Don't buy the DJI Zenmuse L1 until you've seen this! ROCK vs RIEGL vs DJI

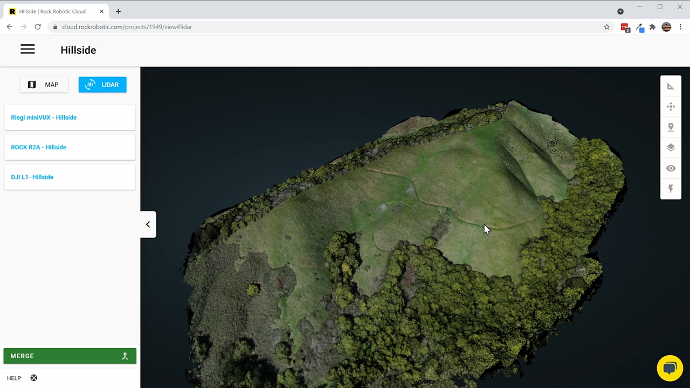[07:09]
So the first thing you're gonna notice is, man, the colors look beautiful. Very saturated, you know, very deep dark shadows, as well as these greens look great.
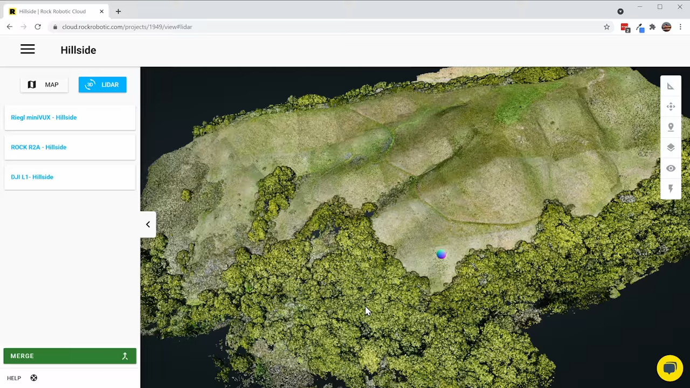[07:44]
maybe a little unsaturated as compared to the L1. Still good, the alignment looks good.
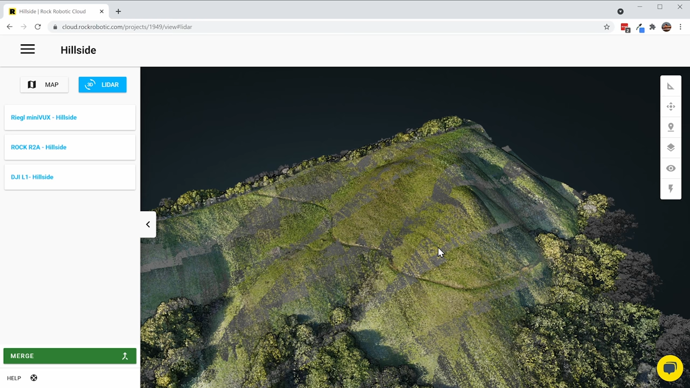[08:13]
so there is points that don't get colorized, and that was a decision I made not to cut that portion off, because what I wanted to do is I wanted to see the overlap of the LiDAR strips in order to
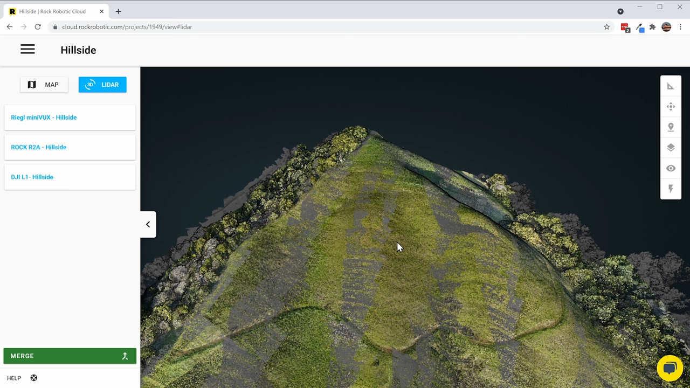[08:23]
see the actual accuracy of this different LiDAR system. So I left that in there, but you can see, you know, it looks good, but you do got that big gray banding, which is pretty annoying.
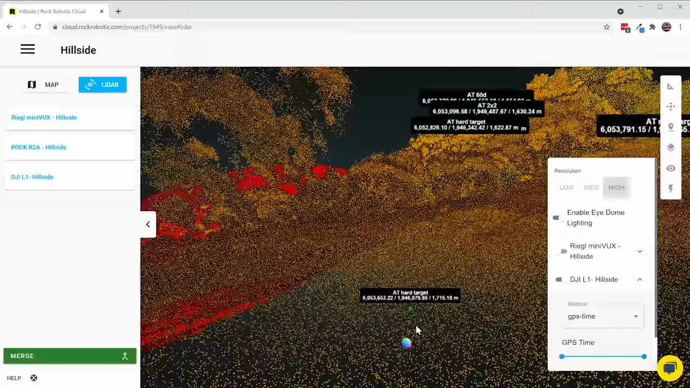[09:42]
You can see it looks pretty darn fuzzy right there. It's a lot of stray points below the surface. Let me zoom back out.
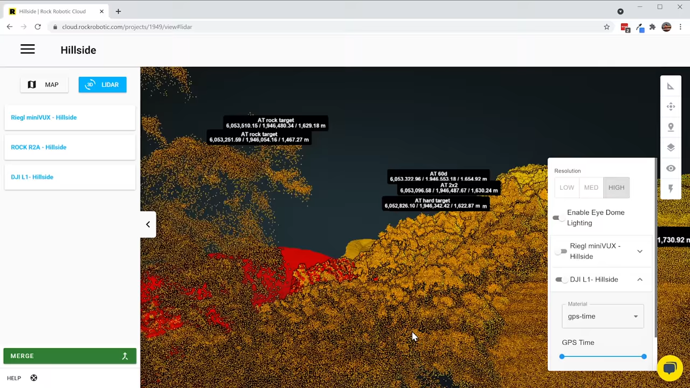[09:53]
So in this view, this is the GPS time view. This is kind of how it was flown in time. You can see this the red, the orange, the yellow, the green, and these are all individual passes of that LiDAR scanner.
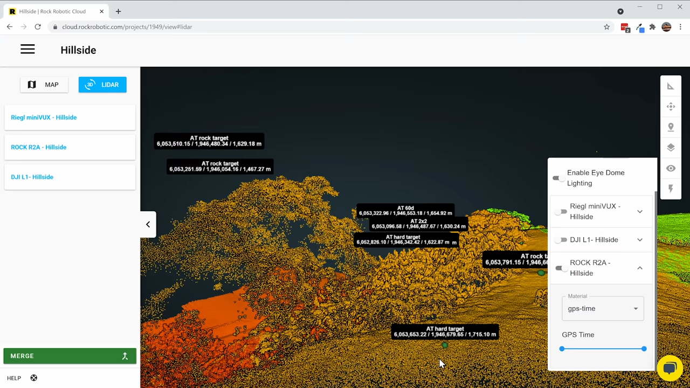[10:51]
But first, let me pull up the Riegl miniVUX at that same location. So here's the Riegl miniVUX, and we can see on this one, right away, you see the data set is a lot more sparse,
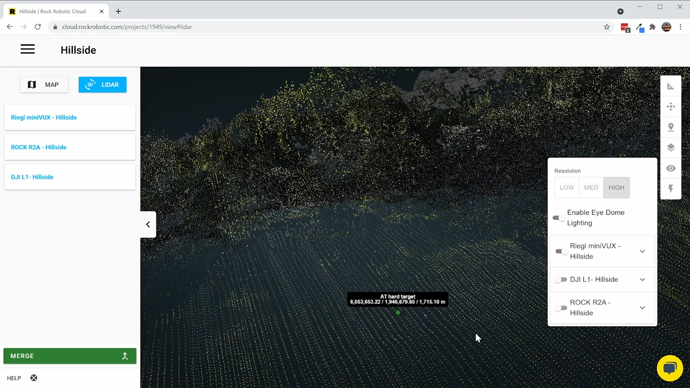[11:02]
not as many points, and you get this line kind of banding effect. Right there to the right, that is in the RGB view, that aerial target. And then I can switch again over to the intensity view.
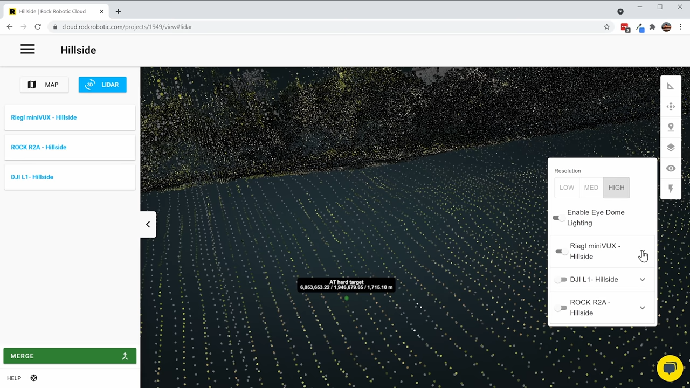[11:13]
And it certainly is more difficult to see, but you can see if I move this slider,
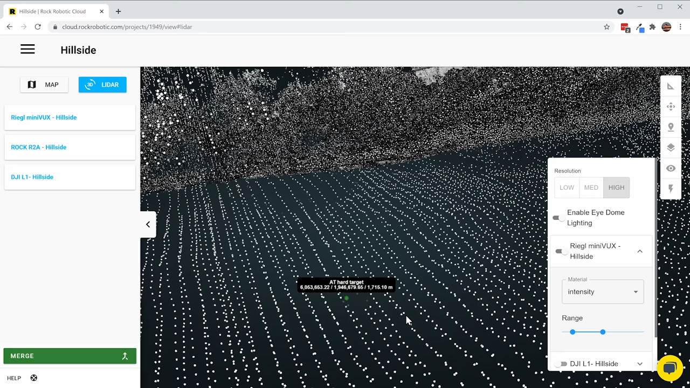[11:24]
that right here is the aerial target that we are comparing to. And if I switch over to that GPS time and look down the barrel of it,
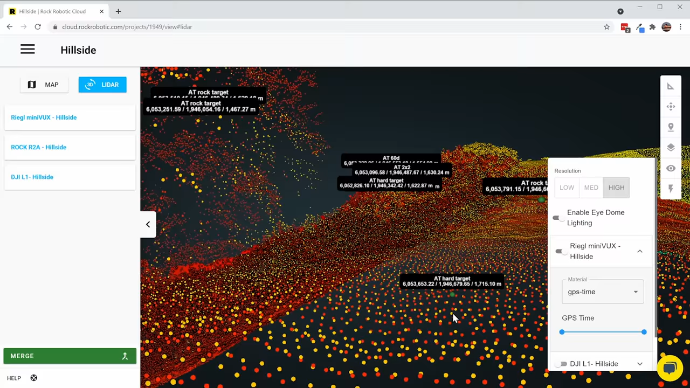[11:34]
you can see once again, much more precise data.